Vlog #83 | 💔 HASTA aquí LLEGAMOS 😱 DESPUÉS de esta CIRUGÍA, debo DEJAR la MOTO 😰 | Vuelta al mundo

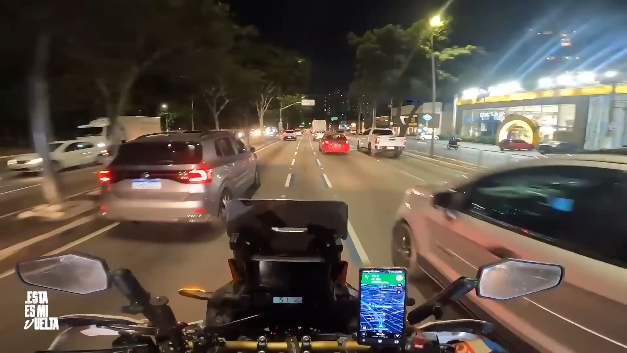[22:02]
Tenemos una vía exclusiva para motos. Eso me parece muy bacano. Y así no están las motos por todo lado culebreando, sino aquí en un caminito.